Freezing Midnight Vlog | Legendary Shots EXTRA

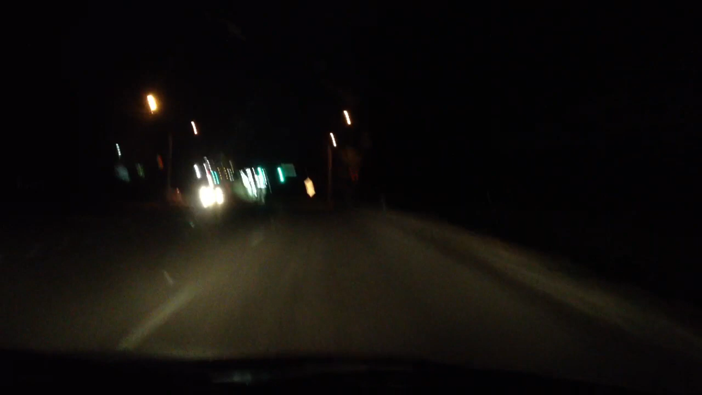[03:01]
you take a ride up here to this red light right here. this is going to be a dark vlog but not too dark now. yeah. um.